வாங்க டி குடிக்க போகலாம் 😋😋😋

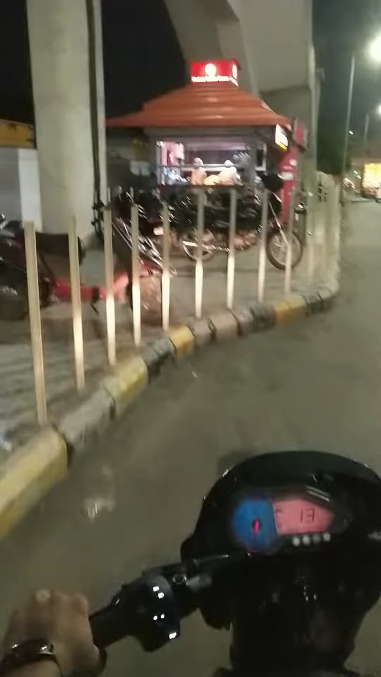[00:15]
இது எங்கே இருக்குது அப்படின்னு கேட்டிங்கன்னா மீனம்பாக்கம் மெட்ரோ ஸ்டேஷனுக்கு கிட்ட கீழே இருக்குது.